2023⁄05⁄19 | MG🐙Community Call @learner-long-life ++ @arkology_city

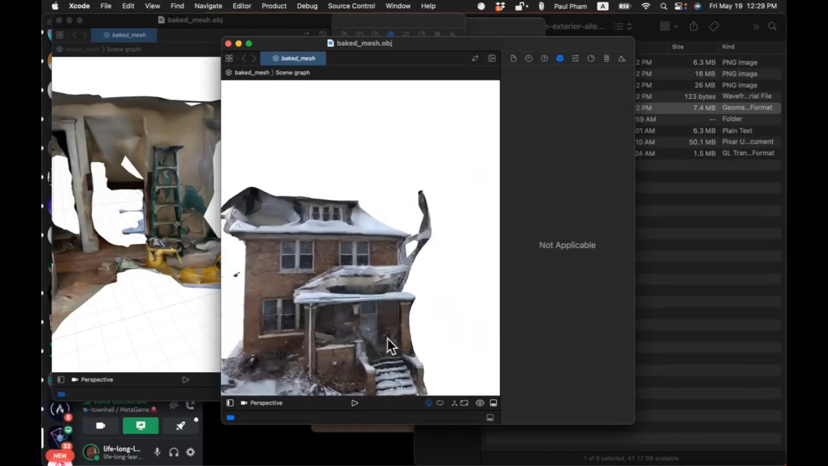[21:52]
is an image of uh the home in winter in december so you can tell it's like pretty snowy um
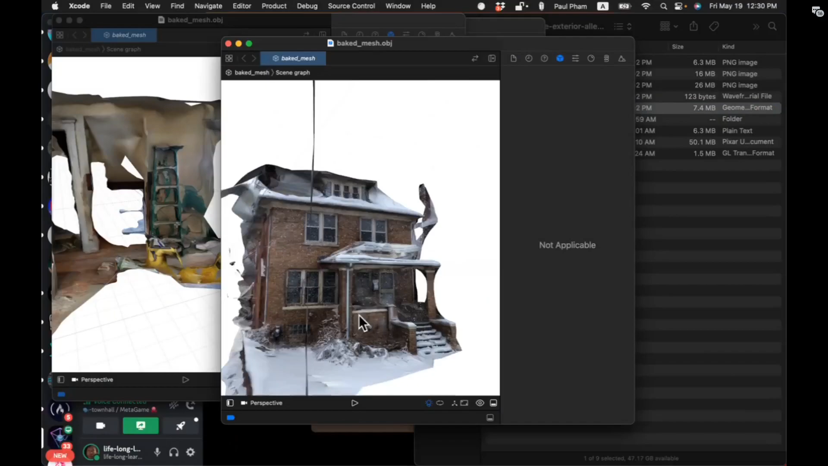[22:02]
and um that's sort of the outside and the alleyway here's sort of an upstairs
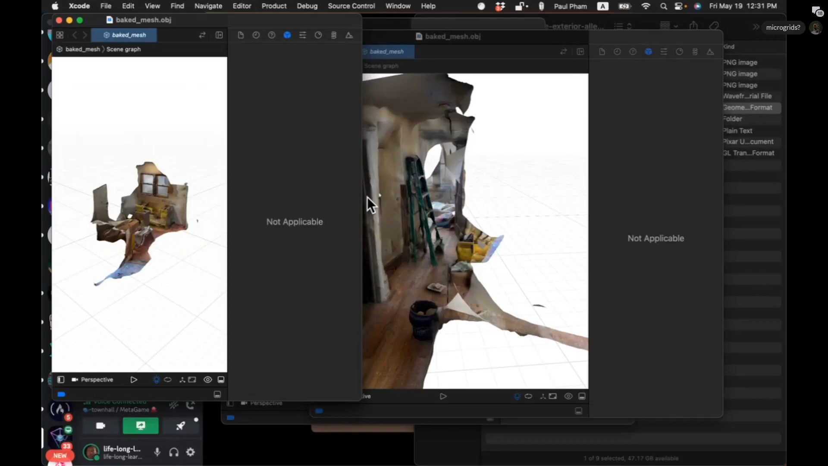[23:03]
uh this is the kitchen this kitchen is is um done now so it's probably the room that's kitchen and bathroom are
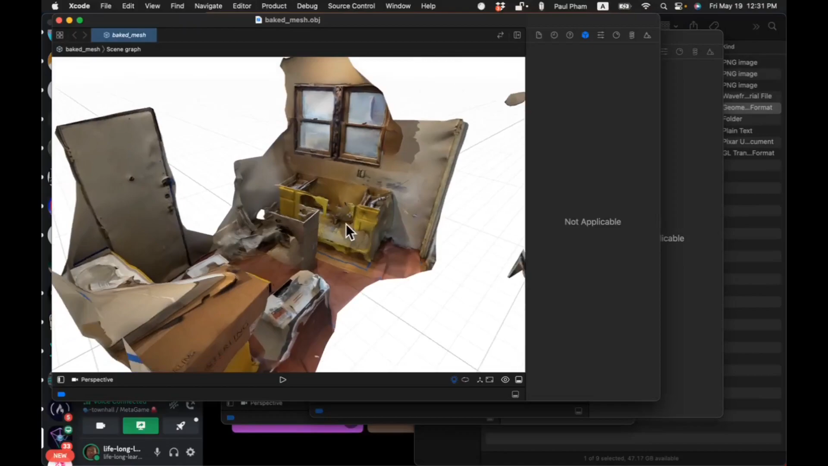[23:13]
done let me see if i have a bathroom
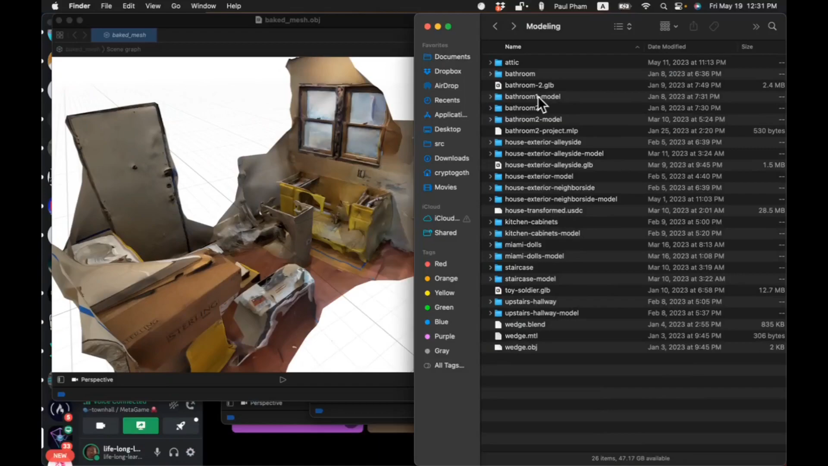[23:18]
yeah the meshes are not perfect um you know sometimes it's a little wobbly it
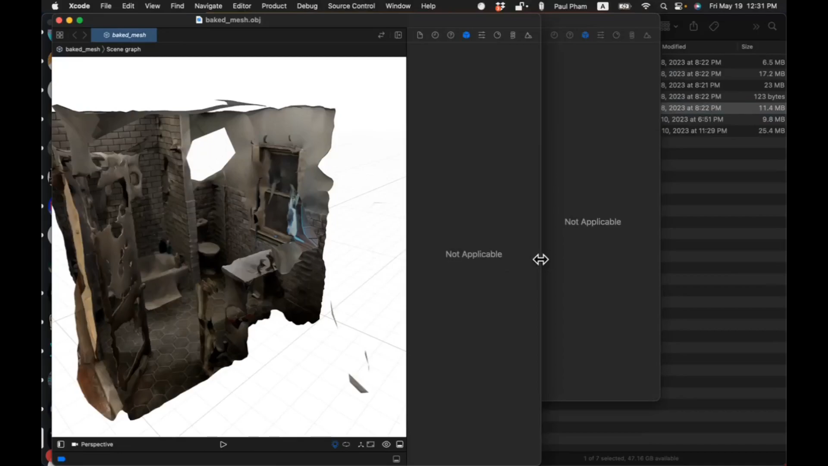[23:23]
looks kind of like you know like images from mid-journey sometimes or stable diffusion turn out wobbly so
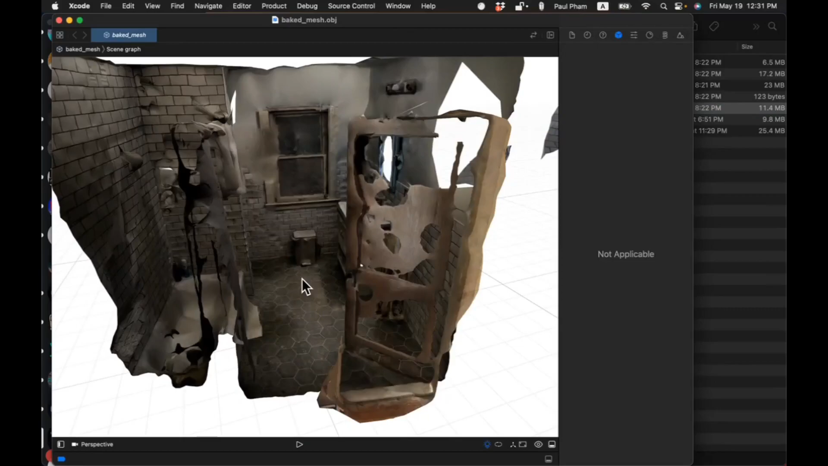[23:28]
uh maybe this is uh it looks like from the the
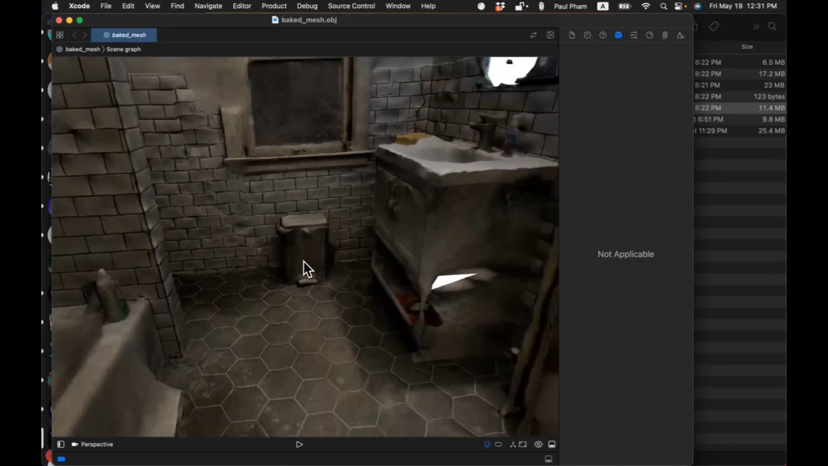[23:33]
what is the under the underside or the upside down from stranger things so sometimes it looks a little like creepy
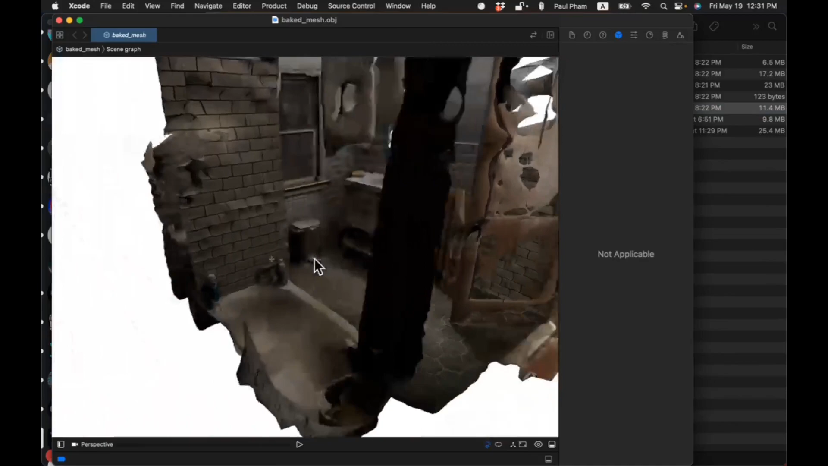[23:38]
and dreary but the but you get the idea that that it's a bathroom it's much nicer in real life and